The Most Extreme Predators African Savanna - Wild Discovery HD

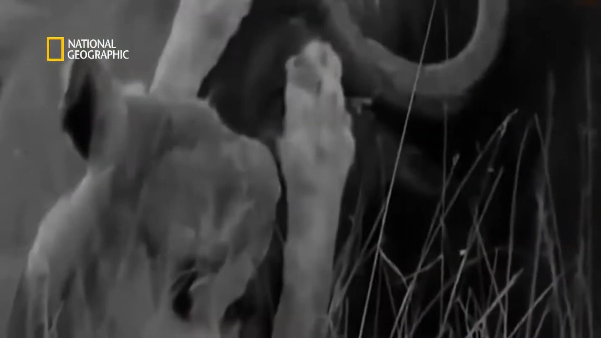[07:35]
Within 15 seconds, the buffalo experiences the onset of oxygen deprivation.
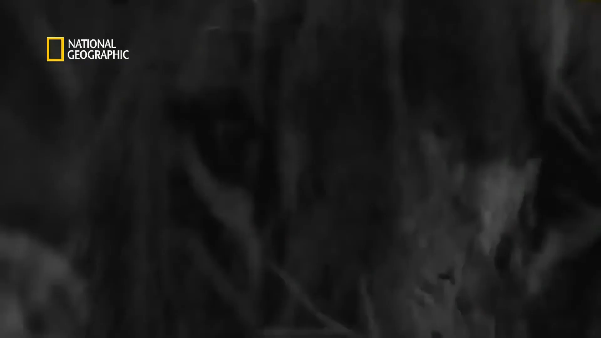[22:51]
One buffalo, however, wanders away from the herd.